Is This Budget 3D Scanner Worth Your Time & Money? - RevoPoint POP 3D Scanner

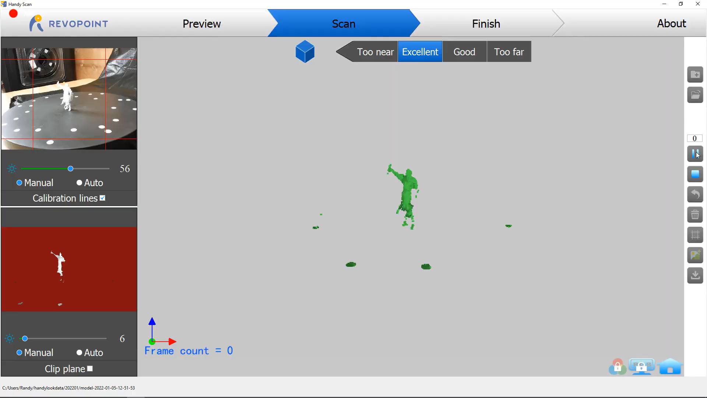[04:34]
Starting off the scan it looked like everything was going to work pretty good.
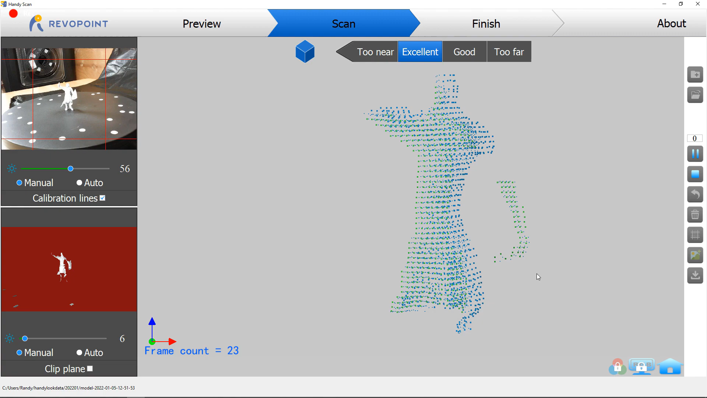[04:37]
And then it just lost all tracking and couldn't find anything.
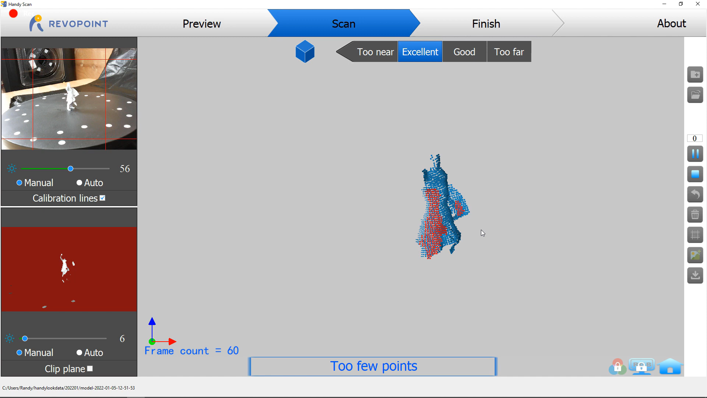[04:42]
I've done this multiple times too with this piece and moved it closer, farther, just nothing would work on this size.
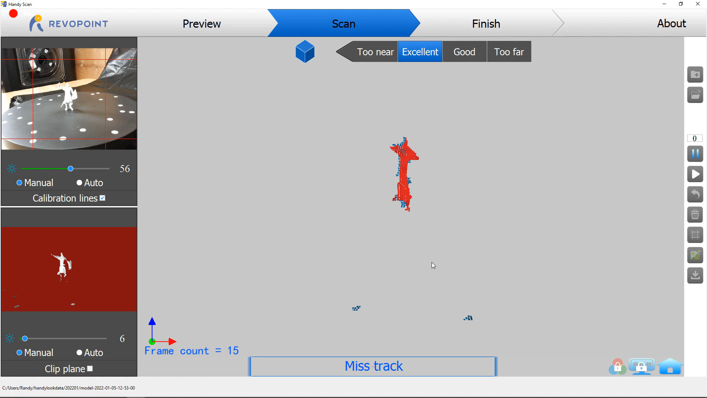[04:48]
And also this time around it crashed the entire program. So let's move on to the next thing which happens to be this monster skull that I made out of clay a long time ago.
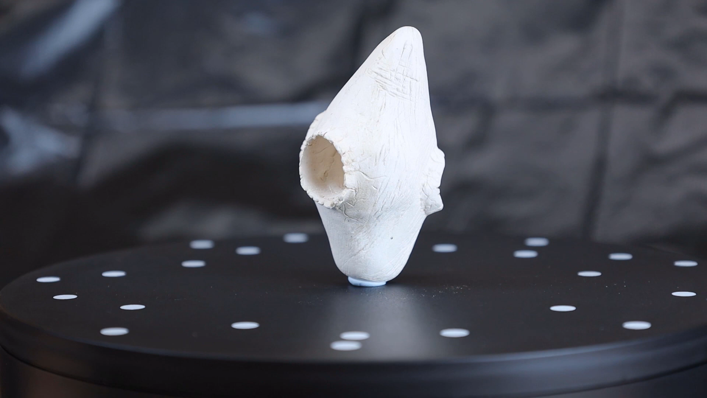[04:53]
And as you can see it is white with a matte texture and I'm using some of that blue tack to hold it up so I can actually scan all the way around it. And you might have also noticed in previous scans the bed isn't showing up and that's because this scanner can't pick up black.
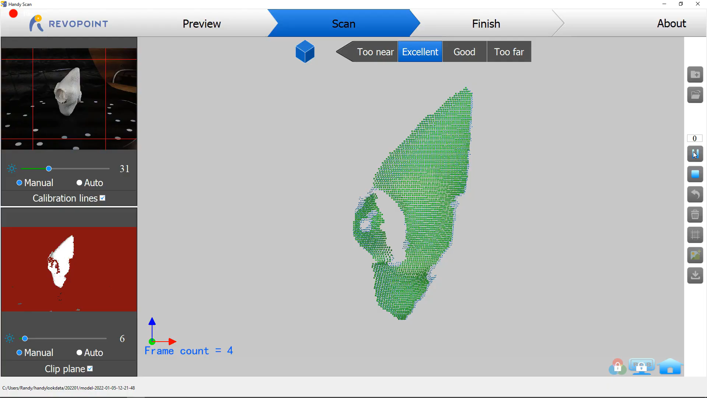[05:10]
Well that's not 100% true. There is a setting in this that you can turn on that will pick up black.
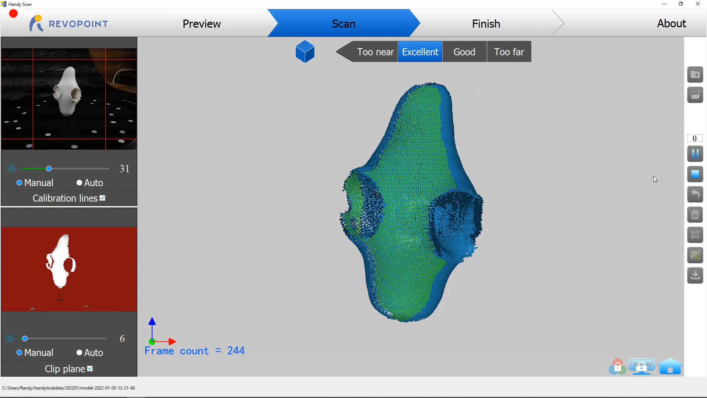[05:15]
But if you do this on the turntable with whatever's on there your
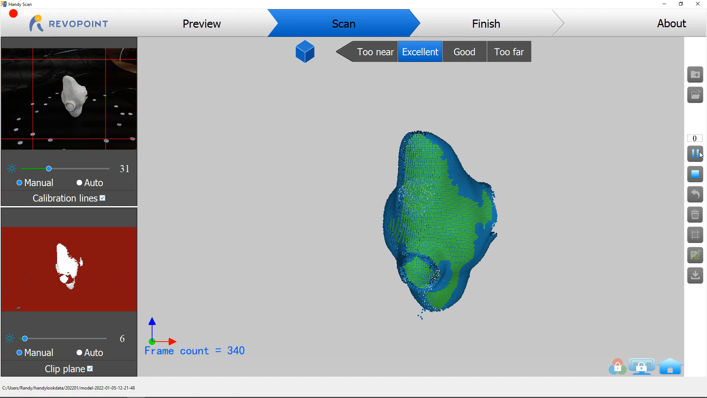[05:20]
turntable will be part of the image and you're going to have to go in and edit all of it out. But anyways this skull is done scanning and it looks like it did a pretty good job.
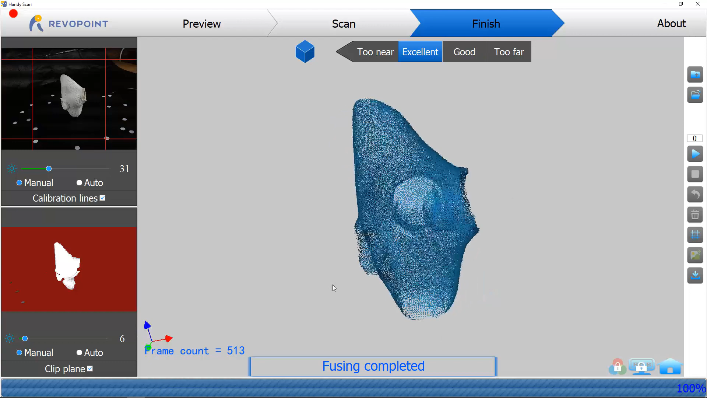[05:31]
And I'm going to use a feature that will actually close up the holes because there are gaps in this and it didn't scan the under part of like where a jaw would be. So it's going to just guess and fill that in now.
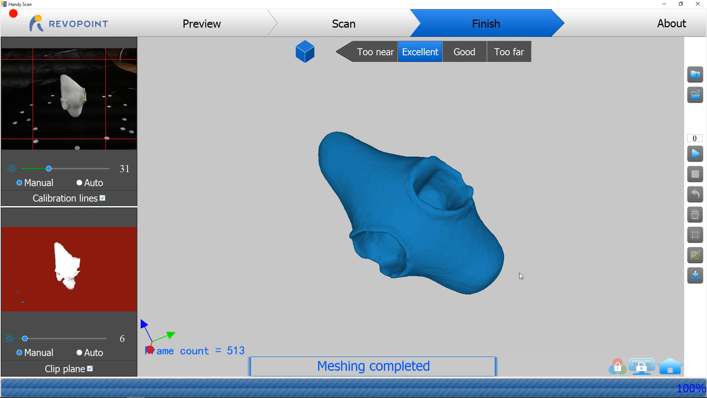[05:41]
And there we go it filled in everything that was missing. The scan didn't capture all the lines and scratches and cracks in this but it has the general shape of everything and everything should be in the right place.
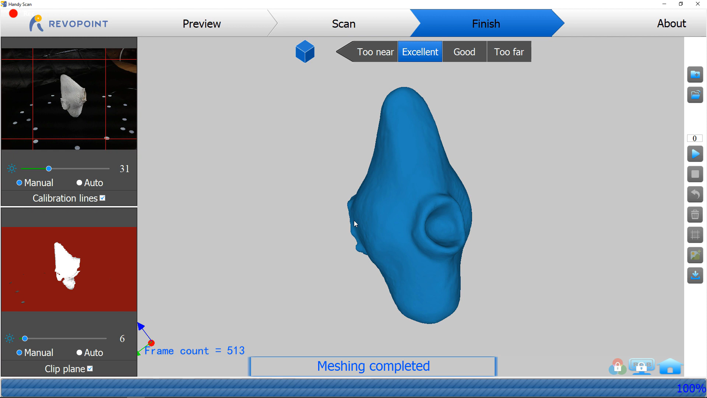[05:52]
And if I really wanted to I could make more things out of clay and then 3d scan them bring them into the computer and then modify them in a 3d program. Oh and remember those little markers I showed at the beginning of this video?
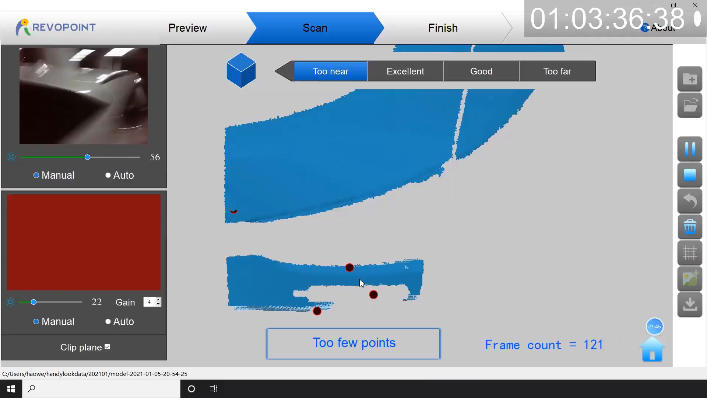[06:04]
Well you can use those on large objects or just things that wouldn't scan well like a car.
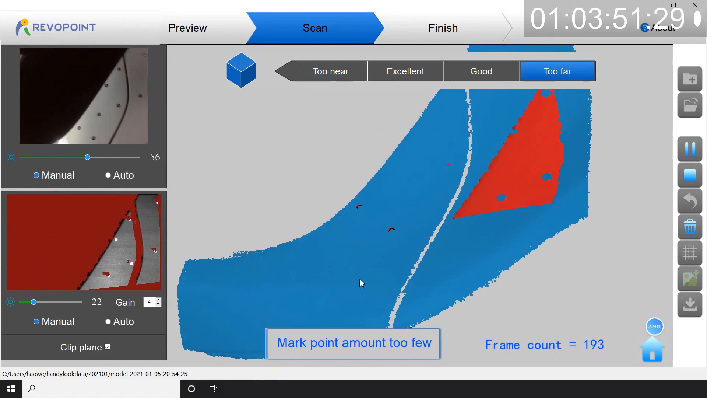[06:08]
So if you needed the body shape or something so you can modify
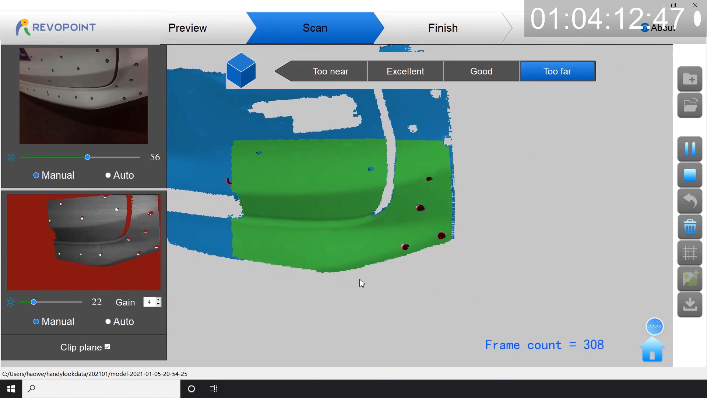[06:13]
it and make your own custom parts for it you could do it this way.
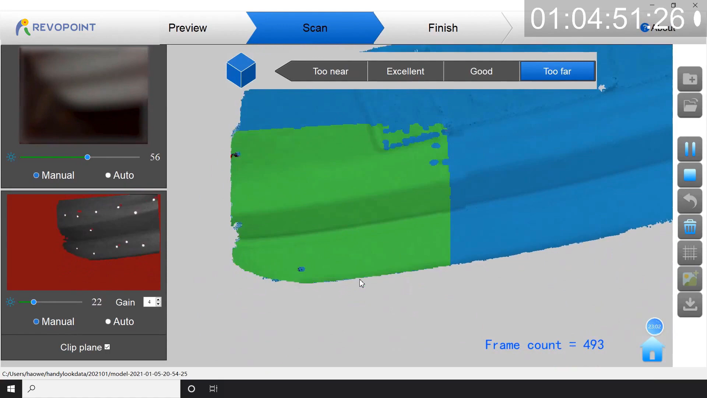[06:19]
And if you're going to be doing that you're going to have to know how to use a 3d program like blender or fusion 360
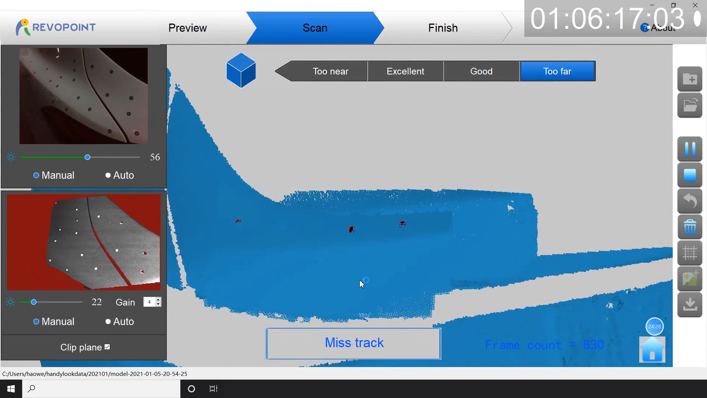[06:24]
to actually use these files to make your new parts.
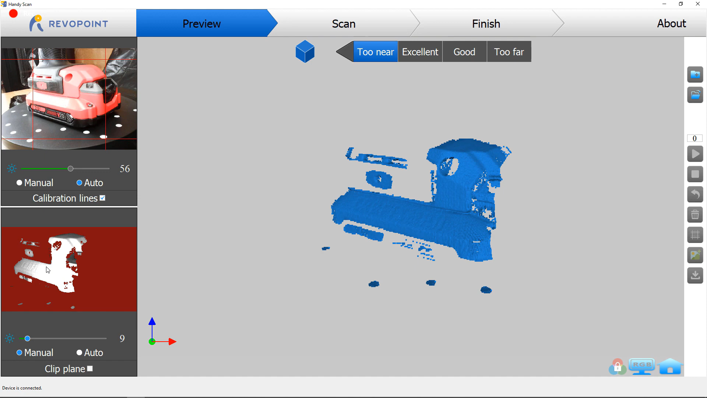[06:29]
So I wanted to show an example of using the dark slash hair mode on this drill that is red and black.
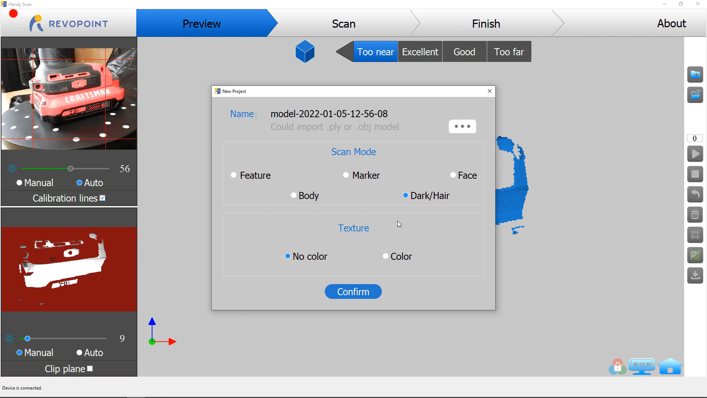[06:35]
So check out what happens when I try to scan this.
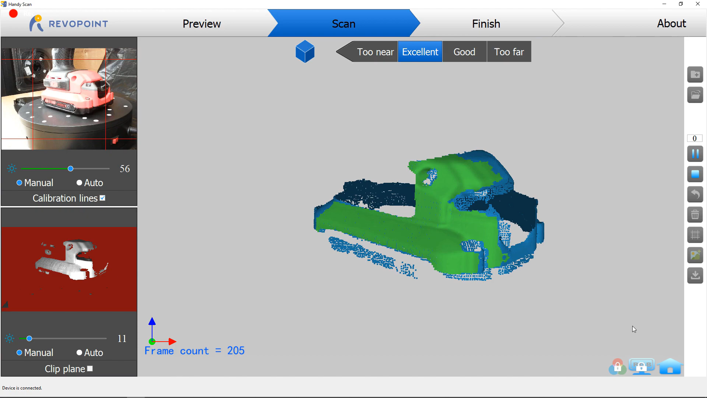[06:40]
As you can see it's not picking up everything like it should be and then it starts picking up the bed and then gets completely out of alignment because it has no idea what's going on.
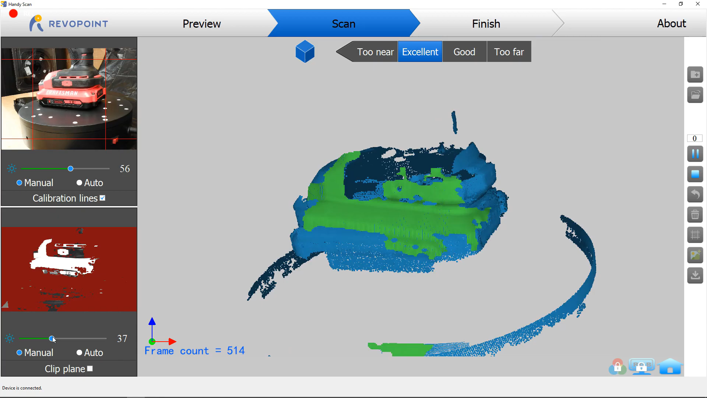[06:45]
So like I said black or just dark objects are not the best thing to scan.